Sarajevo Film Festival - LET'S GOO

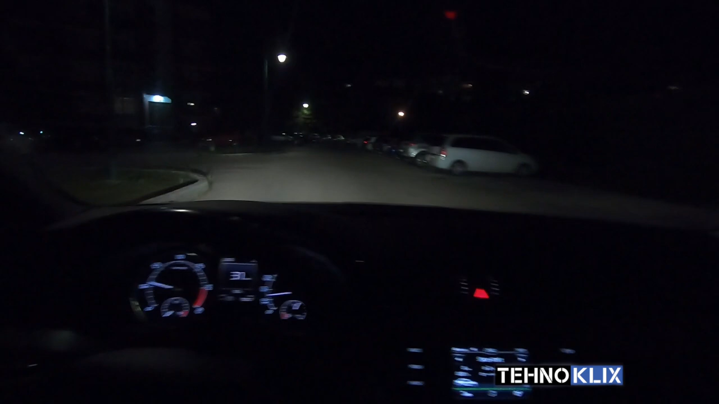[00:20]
da vidimo kakva je to situacija u gradu trenutno, jer počeo je ovaj film Sarajevo festival, pa da vidimo šta se to dešava u gradu i ima li kakvi zanimljivi situacija. Pa eto, ako želite da vidite
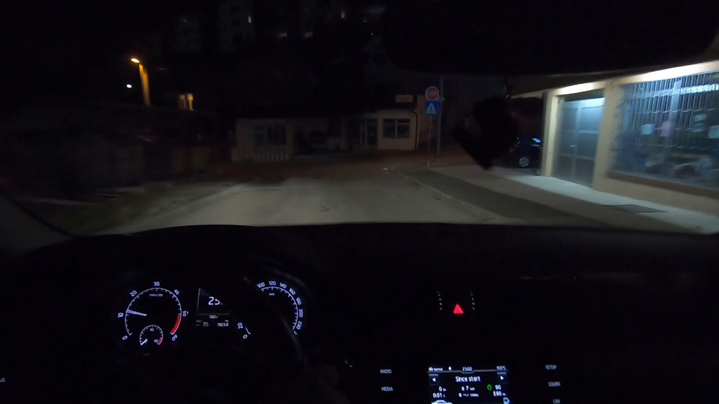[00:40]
šta ima u Sarajevu i u gradu, ostanite u nastavku videa.
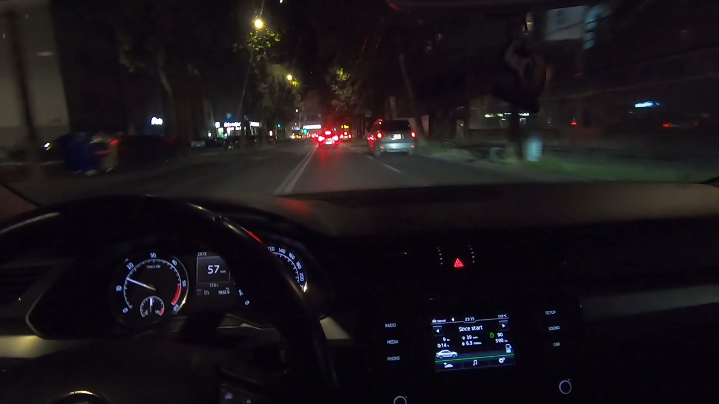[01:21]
dole kad se spusti sve Alpašna ulica. Evo nas lagano, znači, kod predsjedništva. Hajde, prođi, Jarane, pa prođi, zeleno, majka mu stara,
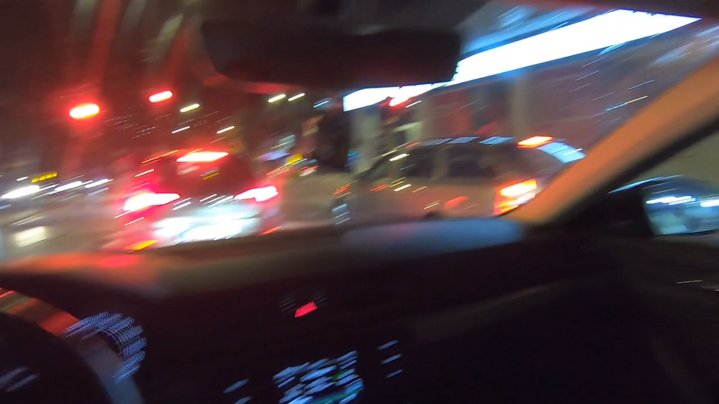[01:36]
jaj, ekipa moja, 11 sati i 15 minuta.
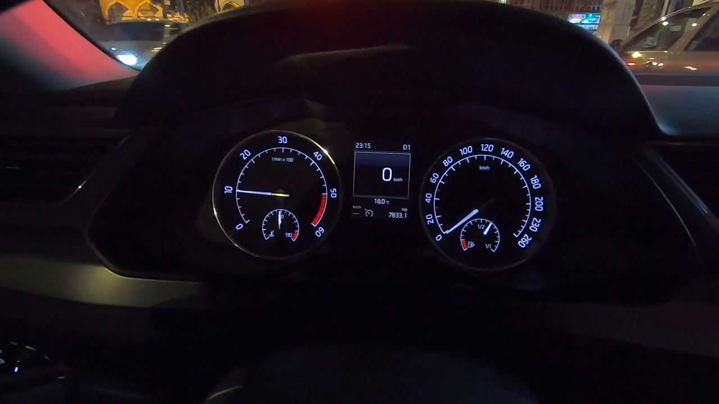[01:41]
11 sati i 15 minuta. Sad ćemo vam gore da vidimo prvo da li možemo proći, jer vidim da se raja razilazi polako,
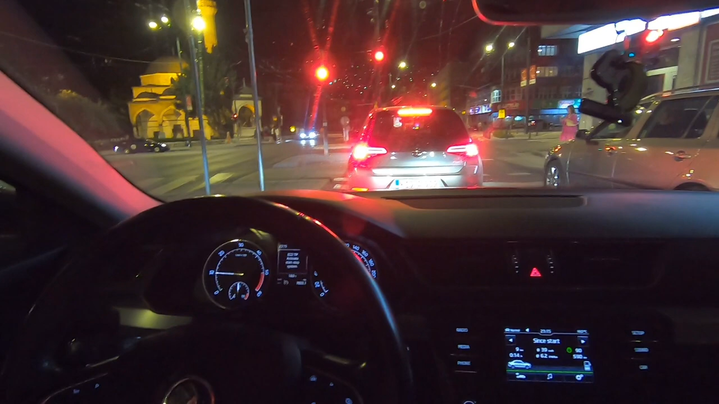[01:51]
gužva je neka, ali vidjet ćemo sad gore može li pored onog puba da se prođe i ovi ostali kafića. Tu je taj malo onaj zanimljivo u gradu, tu raja sjede, uživaju, iako je i grad ko grad sam interesantna na veće, ali eto, ako budemo mogli proći, inače ja mislim da se ne može s autom tu proći, ali probat ćemo.
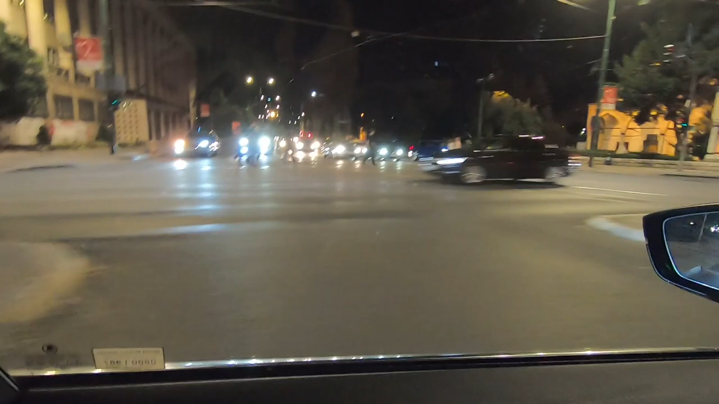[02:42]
Vidite, gore raje, ne znam da li vidite, ali uglavnom ima raje u gradu. Ima raje u gradu, kod nas se pravi ove tramvajske, tramvajska pruga ili tramvajske šine, kako hoćete.
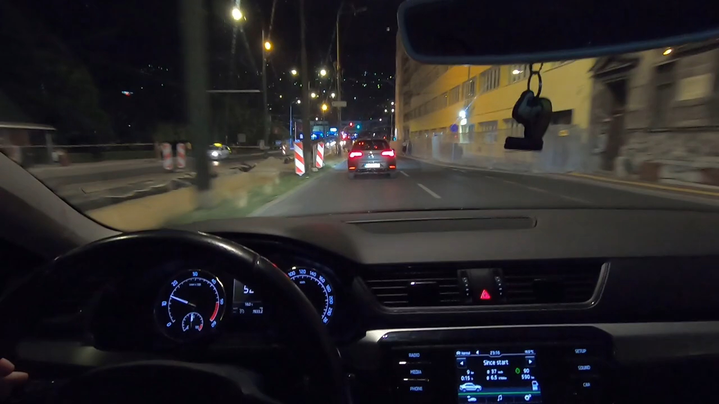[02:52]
Ćemo ovdje lijevo, ima i ovi migranata,
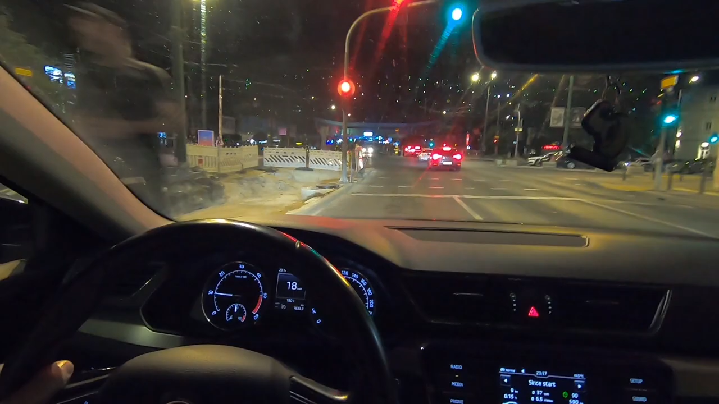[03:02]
čuvajte da neka leko ne udarite. Evo nas tu na Skenderiji, muzika lupa.
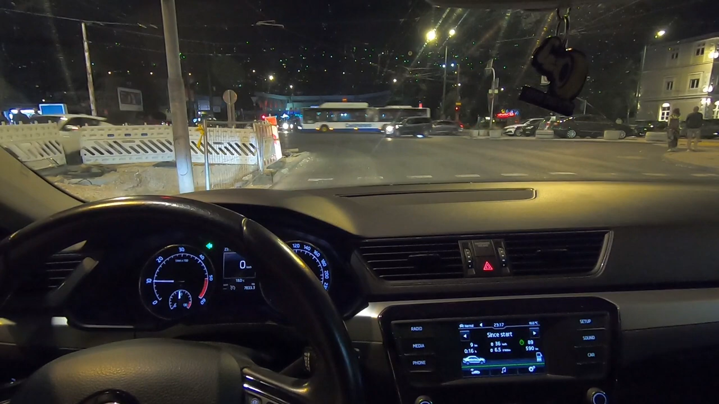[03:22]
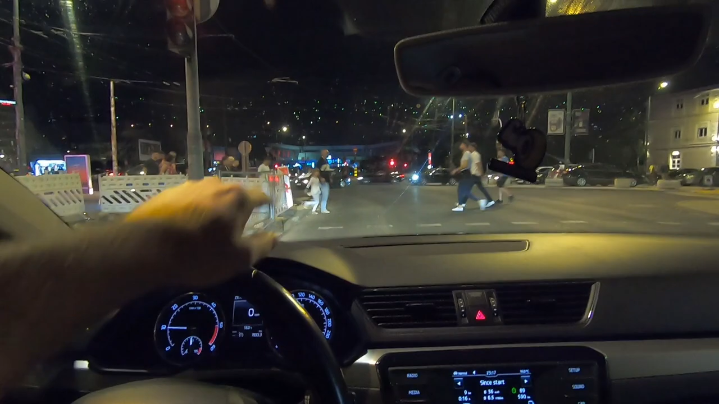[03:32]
Ima tamo nešto na Skenderiji, ne znam da li vidite, nekakva su svjetla tamo. Ja nisam, pravo da vam kažem, ja nikad išao na ovaj Sarajevo film festival, nikad me ništa nije vuklo. Iako sad imate dosta ovih momaka što radi na crno na veće, ali parola snađi se. Valja za rad koji u Marko tvrte 100 očiju.
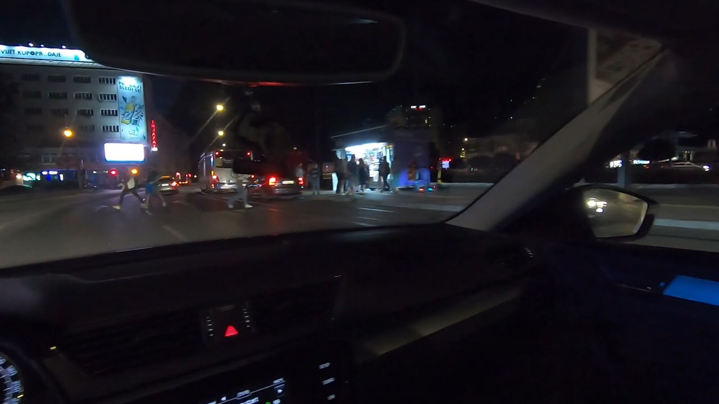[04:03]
Vidite ovdje, vidite. Trče ljudi, ne gledaju. Tu se ništa ne gleda. Da vidite, tu je taj kafić. Ima, uvijek se napravi preko ovog mosta kad je Sarajevo Film Festival.
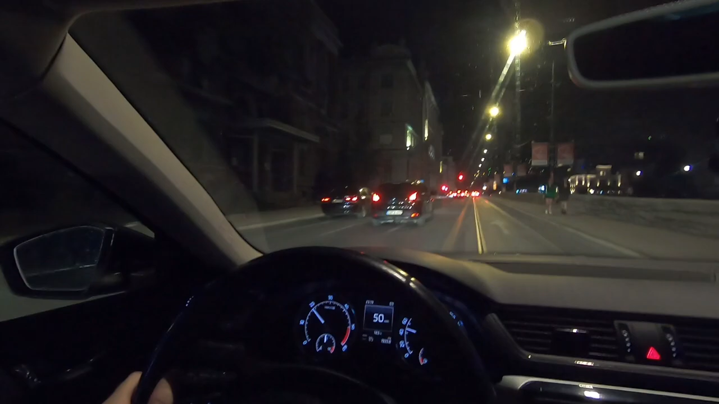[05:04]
prekuće sam bio u gradu i kolaps. Znači, ja sam, ljudi moji, jedva našao da parkiram auto. Na kraju krajeva otišao sam skroz gore na Kovači da parkiram auto. Sve ovi parkinzi su bili zauzeti. Vamo je centar dešavanja, nadam se da ću moći ući u ulicu. To ćemo da vidimo. Pravo da vam kažem. Možda sam trebao ovdje parkirati auto, evo vidite. Ali nema što ni ovdje, ovaj sad vidite, sve su zatvorili. Vidite kafića, šta je tu, baštice.
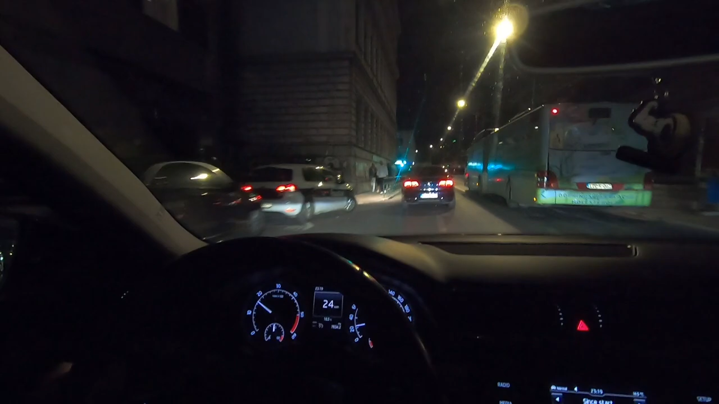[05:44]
isključiti ton jer muzika drešti, policija stoji. Sad ću vidjeti vamo gore da li se može skrenuti ulicu ili je zatvorna ulica. Vidjet ćemo, ako ne bude moglo, onda ćemo vidjeti negdje da parkiramo auto i da pješke vamo doletimo na brzinu, da vam malo snija, vidite ovdje, vidite ovdje. Vidite znak, to je zatvoreno, znači ne može se vamo skrenuti, to je džaba.
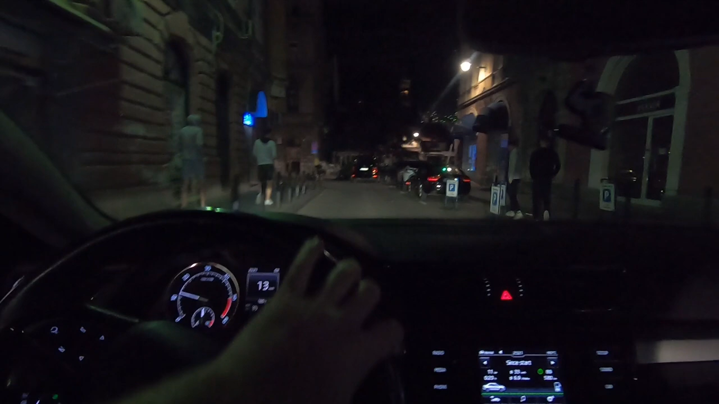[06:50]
Nema znaka ekipa. Tam trebam u ulicu da uđem. A kuda ću izaći iz ove ulice, to ne znam.
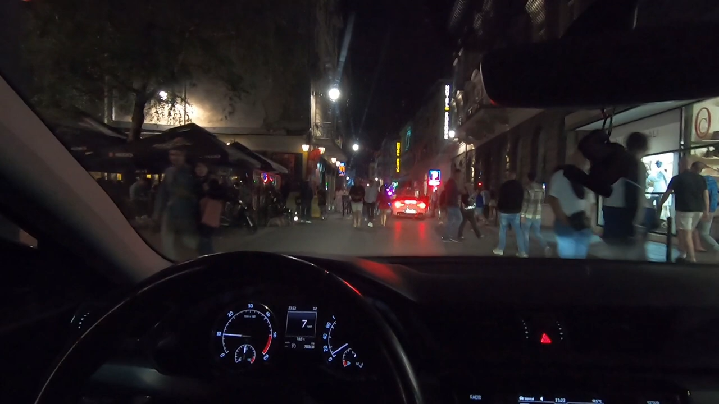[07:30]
Sad ću zatvrti prozor jer ovdje muzika trešti. Sam mogao parkirati auto, aha, ene, ovdje vamo se dole mora izaći s autom,
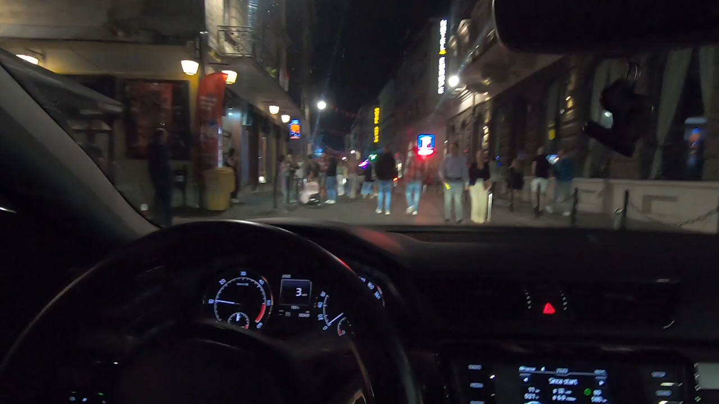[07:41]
ali ja ću u rikvrcu ovdje vam otići da onaj parkiram auto.
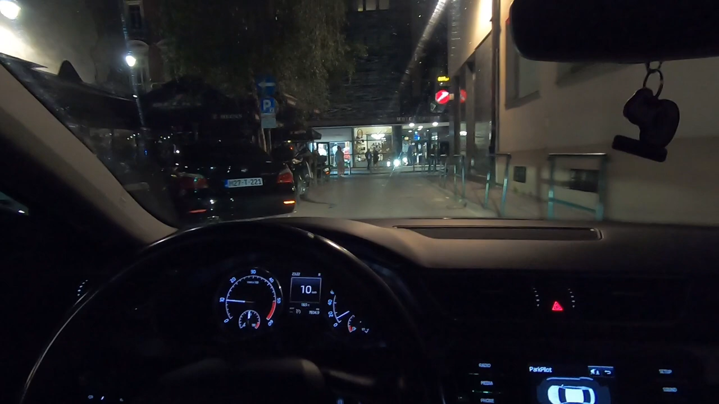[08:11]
jer ima ovdje, aj, vidi ovo šta su se zatvorili ovaj parking,
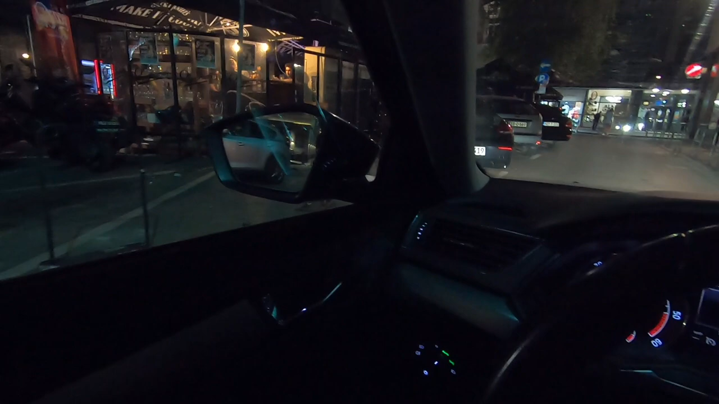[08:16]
da se ne može parkirati ovdje.
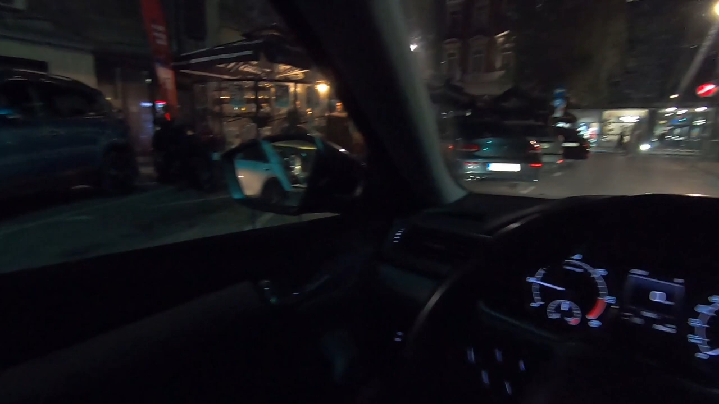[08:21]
Da vidim vam još nazad slučajno da nema nigdje, ali teška situacija, boga mi jes.
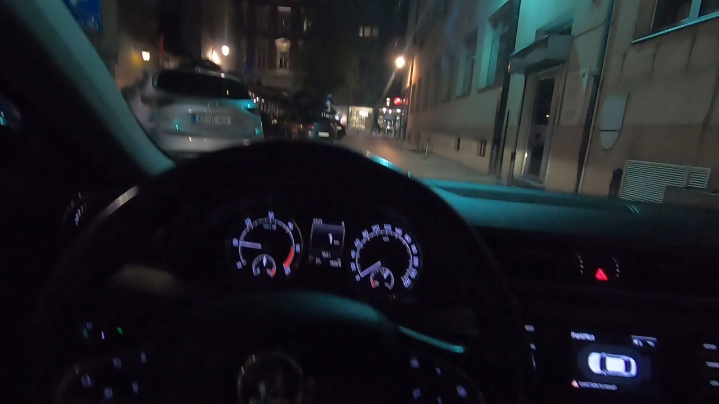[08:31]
Teška situacija, nema se gdje parkirati auto, nažalost nema ga gdje parkirati, mislio sam ovdje da mogu, ali ne mogu.